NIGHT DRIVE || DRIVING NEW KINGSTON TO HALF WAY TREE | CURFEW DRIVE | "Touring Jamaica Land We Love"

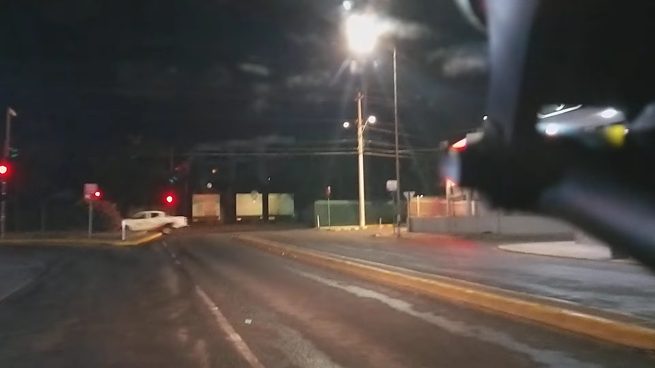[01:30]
I know it's not the best dash cam setup, because to the right of the screen, a little bit is blocked out, but you know, just working with this right now. So yeah, just showing you around New Kingston, showing you around Alpha Tree as well during curfew hours.
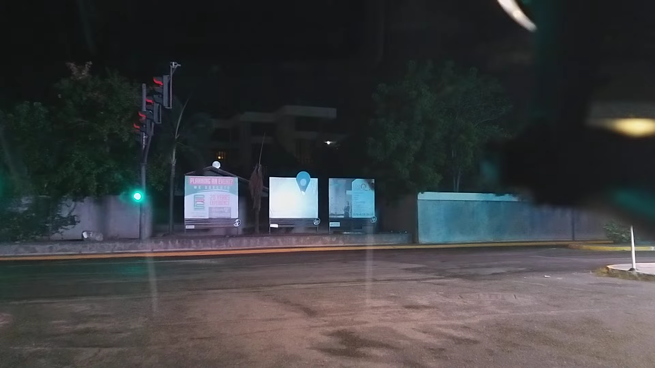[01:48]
We see the street almost completely empty. Most of the persons on the road right now are essential workers.
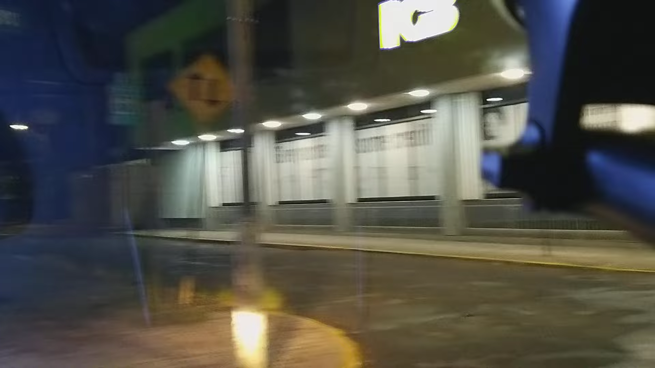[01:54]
I'm a part of that group, so I'm just taking the time out to, you know, do this video for you guys.
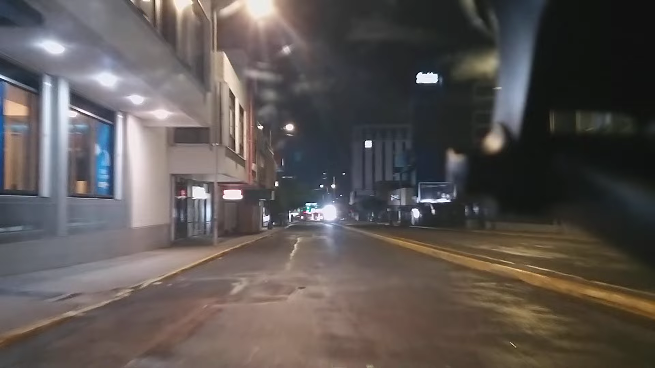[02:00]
So we're on Knutsford Boulevard in New Kingston, heading towards Alpha Tree after this.
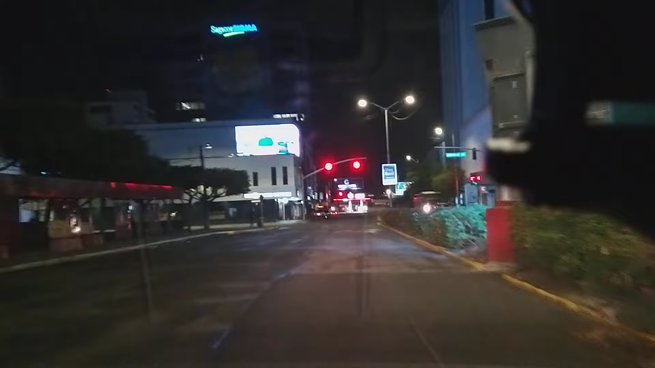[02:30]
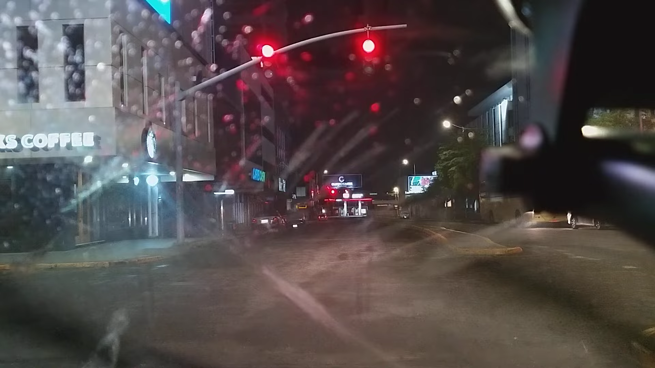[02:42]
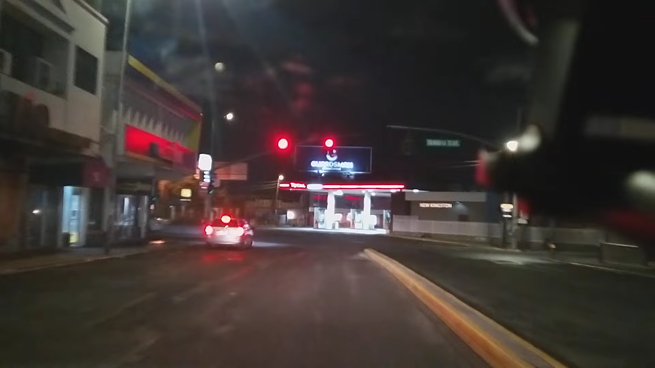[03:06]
Usually New Kingston would have been buzzing on a Thursday night,
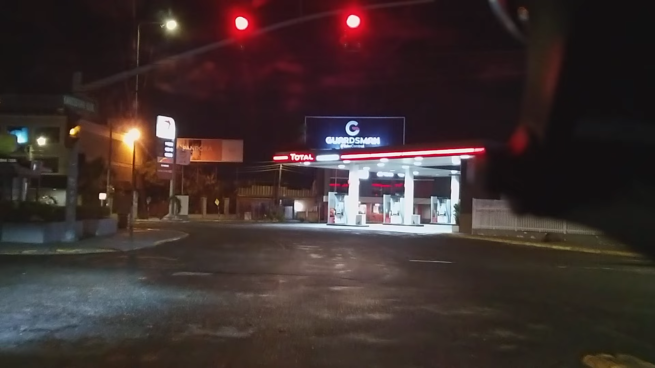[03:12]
but most places, well, everywhere is closed, including gas stations as well. So now we're gonna head back up Knutsford Boulevard, then head to Alpha Tree.
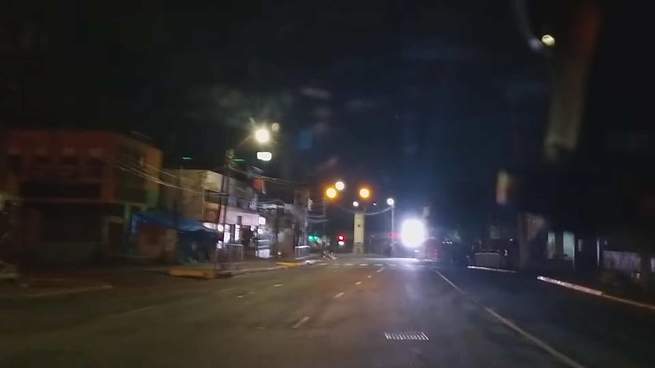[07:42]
We're approaching the clock. So as you see, Alpha Tree is completely empty. Today is a Thursday as well, so the road would have been full at this time.
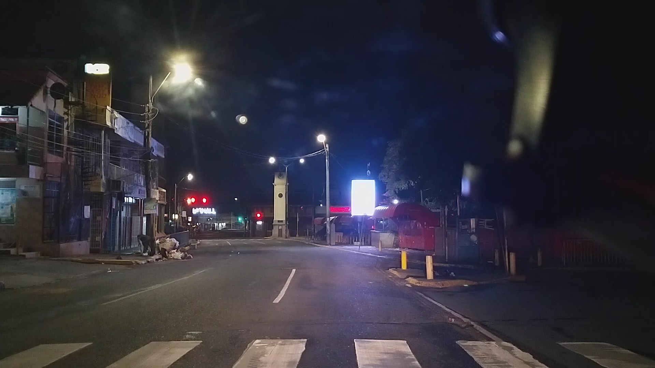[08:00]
You know, persons going home, persons just catching something to eat, you know, pedestrians and taxis alike. But the road is completely empty based on the curfew due to the virus that we're now fighting.
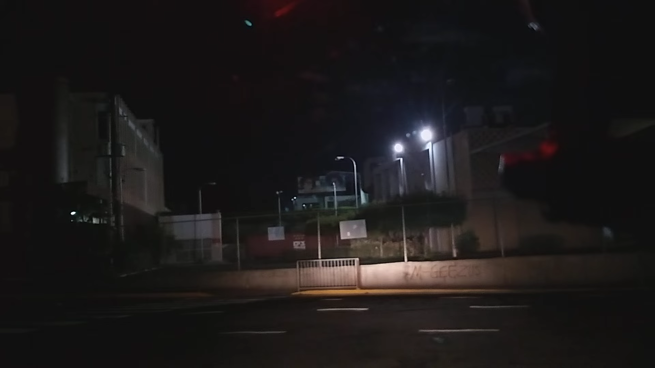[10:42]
Alright guys, so we just did a drive around Alpha Tree. As I did mention, road is completely empty due to curfew restrictions.